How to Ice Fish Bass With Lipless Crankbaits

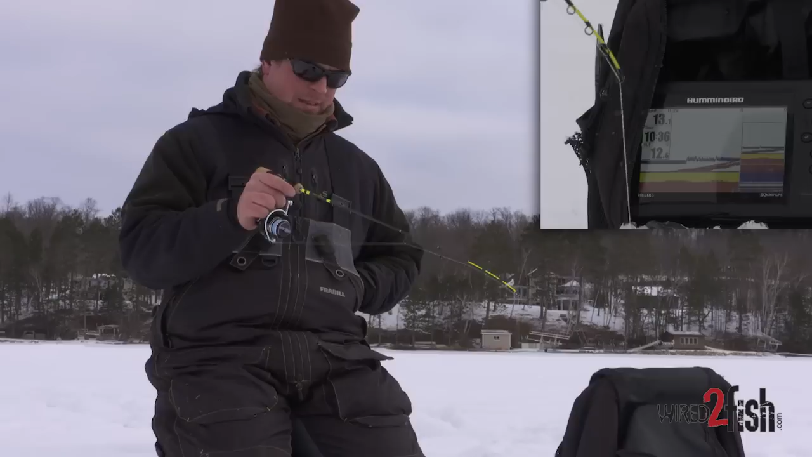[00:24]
when he gets up to my level then they stare at that tip there he bit there we
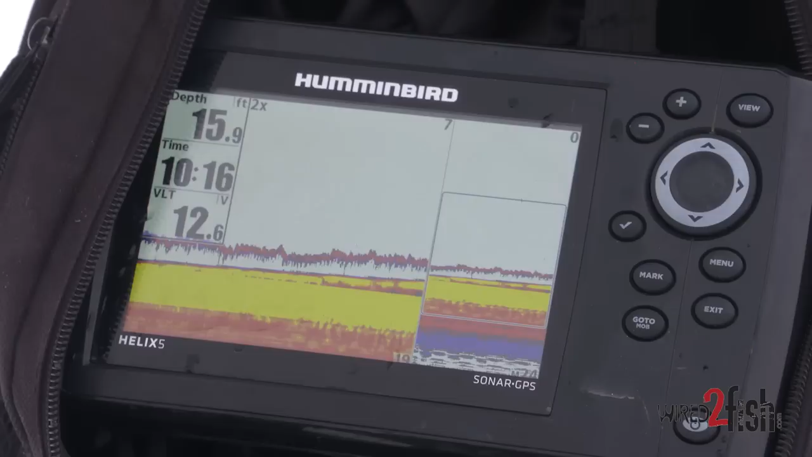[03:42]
On screen: depth 15.9 ft
now he's separating where you can see a little magenta below him and bottom come on come
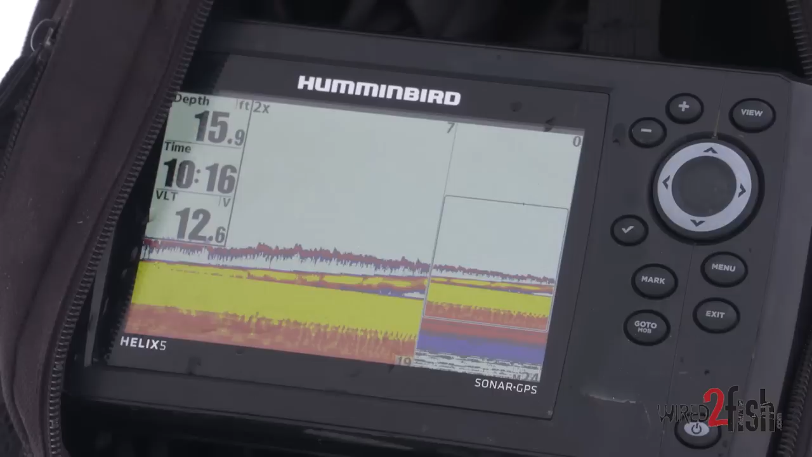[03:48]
On screen: depth 15.9 ft
on you sucker now he's coming up so i'm just going to keep jiggling this bait until that line connects with my
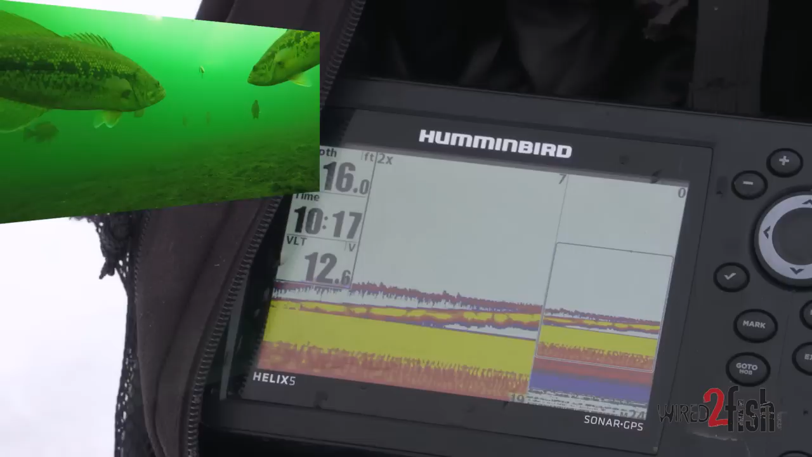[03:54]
On screen: depth 16.0 ft
bait and i'm just going to kill it about right now i'm
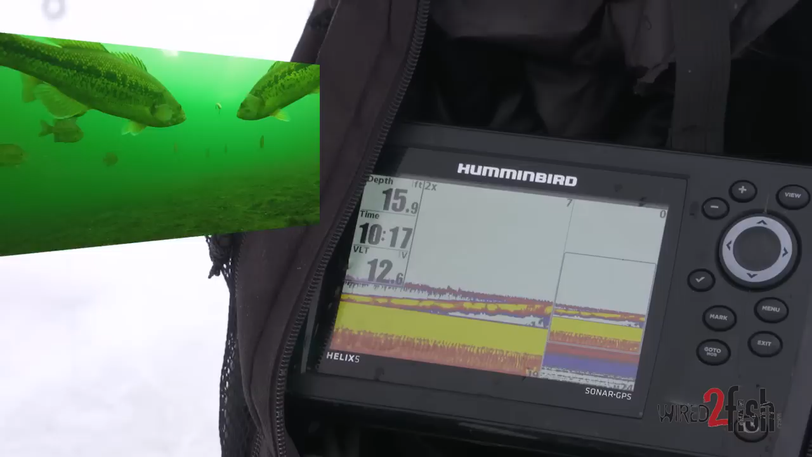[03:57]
just going to stop the bait and stare at the rod tip do that so